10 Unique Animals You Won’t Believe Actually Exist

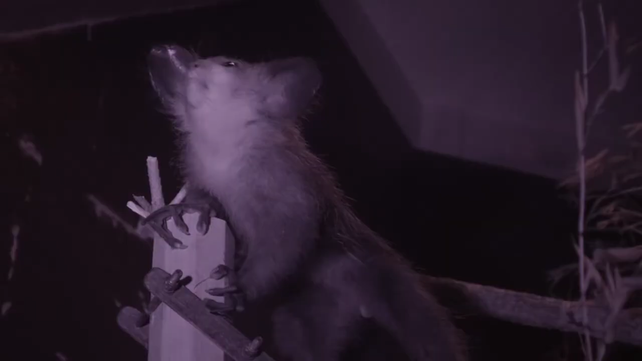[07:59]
Ai Ai was thought to be a rodent because of his teeth,